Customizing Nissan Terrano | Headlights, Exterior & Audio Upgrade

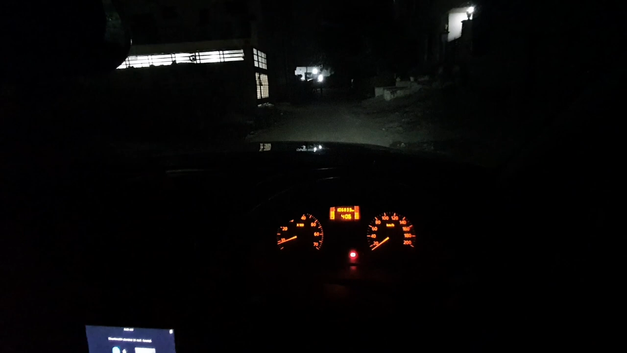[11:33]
एज यू कैन सी गाड़ी रोड पे बाहर निकाल ली है, तो बाहर देख लो एक बार, रोड पे बस इतनी लाइट है, ये देखो। और आधी इसकी पार्किंग लैंप की है, तो ये भी बंद कर देते हैं।